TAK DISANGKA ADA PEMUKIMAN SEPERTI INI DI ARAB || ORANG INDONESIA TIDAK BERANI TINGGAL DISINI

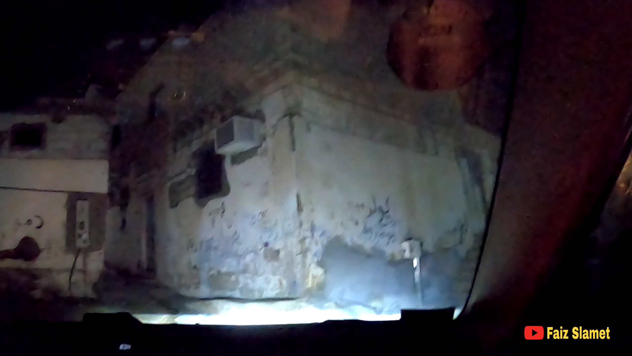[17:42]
Yang minta-minta biasanya pada dongkrong di pinggir jalan. Oh, pinggir jalan ya. Masya Allah, Masya Allah.
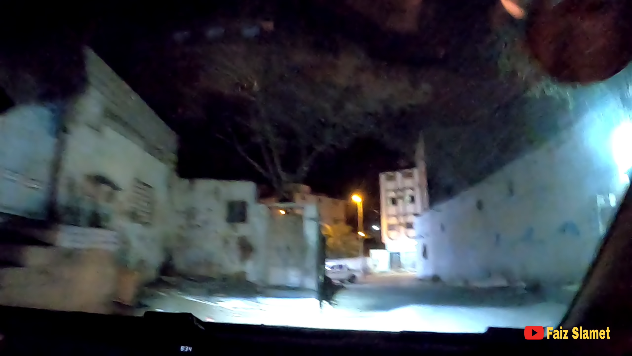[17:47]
Tapi karena sekarang musim dingin. Jadi tidak terlalu banyak. Biasanya full di sini.
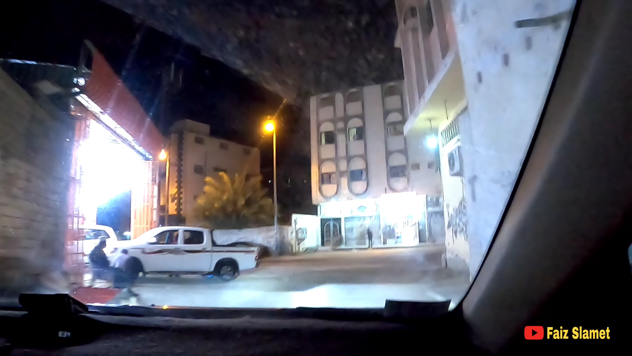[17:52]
Jadi itu ada satu itu. Tuh di depan tuh. Oh iya, Rek. Banyak kalau di depan itu duduk-duduk depan rumahnya itu ya. Ya Allah.
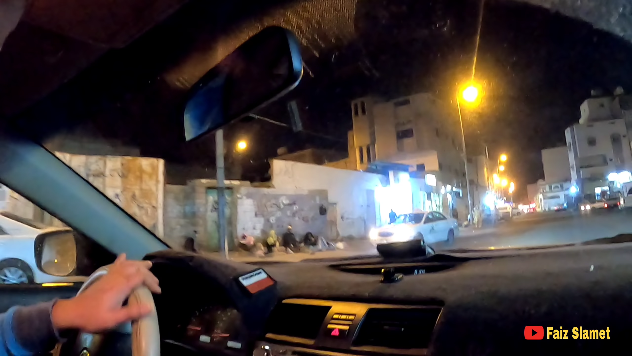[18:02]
Tuh sahabat lihat duduk-duduk depan rumah tuh. Itu yang duduk-duduk itu. Itu biasanya nunggu bantuan. Oh gitu. Iya. Banyak juga ya. Ini orang hitam-hitam semua ya.
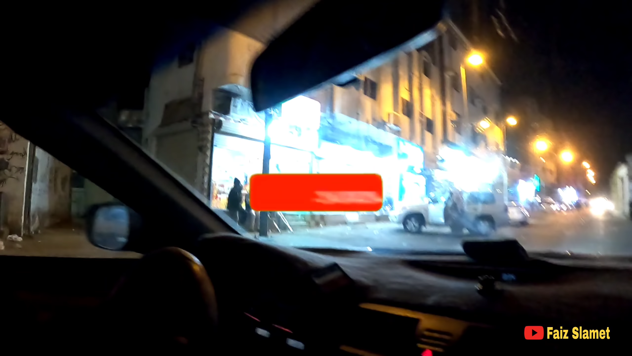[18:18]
Iya, tuh orang hitam sahabat benar.
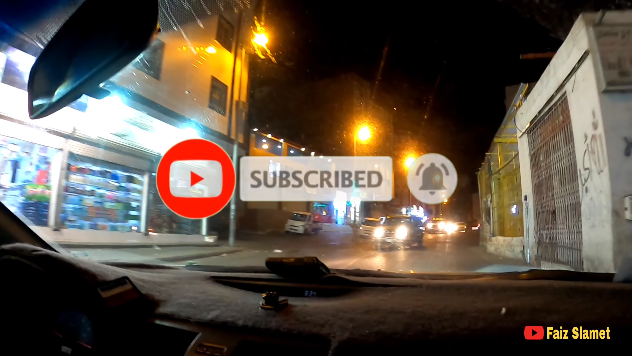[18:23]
Dan memang di Wadi Namal ini untuk wilayah Taif memang kampungnya Afrika, Pak. Oh. Tapi rata-rata penduduknya di sini orang Afrika semua.
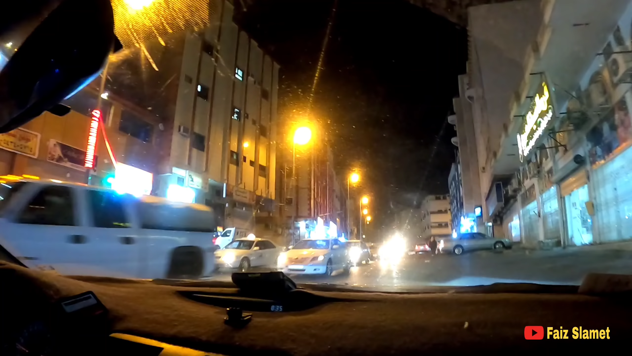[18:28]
Afrika. Ya. Dan pedesa kumuh ya. Agak kumuh.
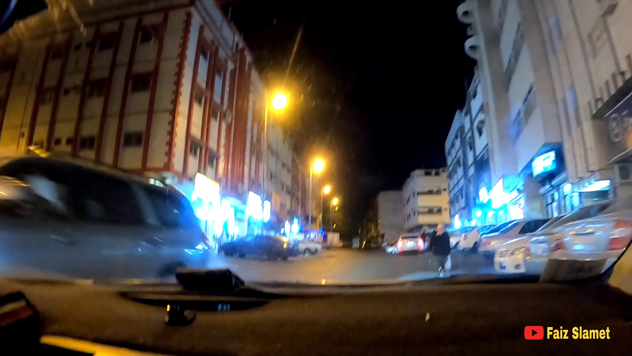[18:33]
Lumayan kumuh. Oh. Cuman tidak seperti yang pernah sahabat Salam review itu ya. Pasarnya sampai kumuh kayak gitu ini enggak. Benar. Masih agak normal gitu. Tuh rumahnya sahabat nih, bisa lihat ya, tanjakan kayak gini semua mayoritas.